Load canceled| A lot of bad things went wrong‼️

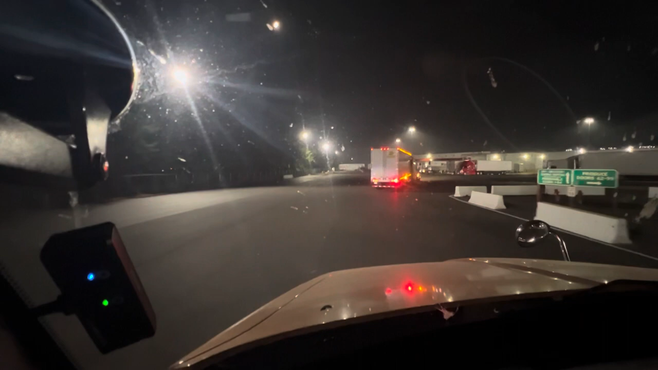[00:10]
Right now we're here in at Winco in Woodburn, Oregon. We're about to deliver. We just got a door 154. It's 11:38 p.m. So let's just back up into our door and then do what we got to do to deliver this load.
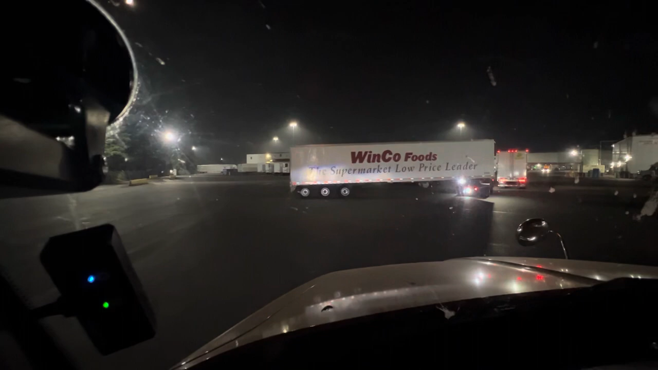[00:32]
All right, door 154 right here. Man, those new T680s are nice.